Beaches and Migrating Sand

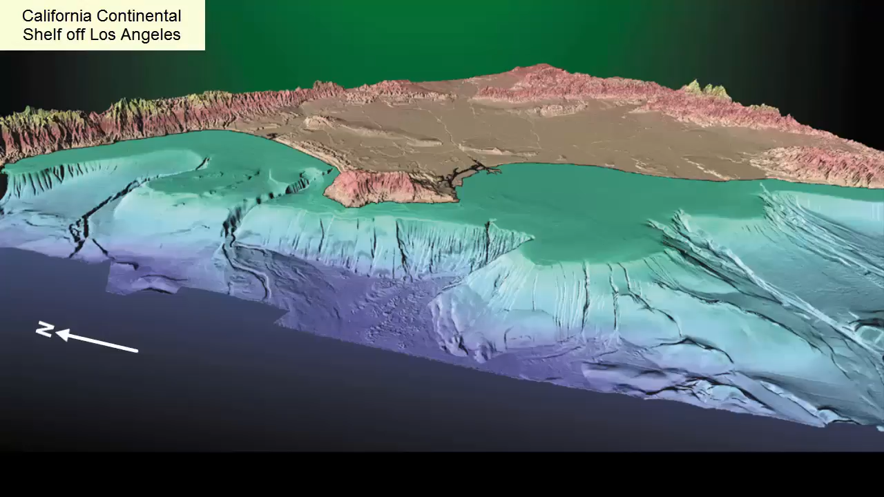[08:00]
This image of the Southern California coastline shows a number of beach compartments in which sand enters the longshore current system via rivers, grows in size as it is carried down the shore,